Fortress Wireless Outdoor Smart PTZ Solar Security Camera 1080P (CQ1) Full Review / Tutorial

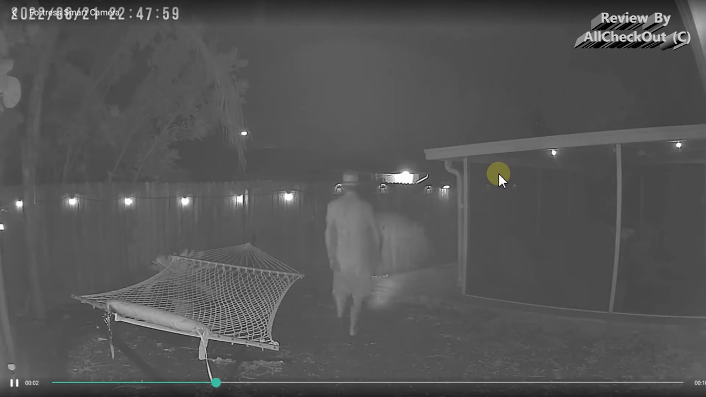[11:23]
so i highly suggest to use the white light during the night i'm going to show you how to activate that
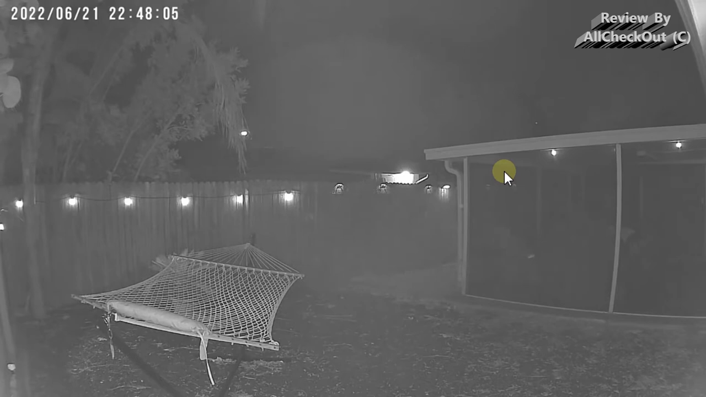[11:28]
the footage is much better i would say so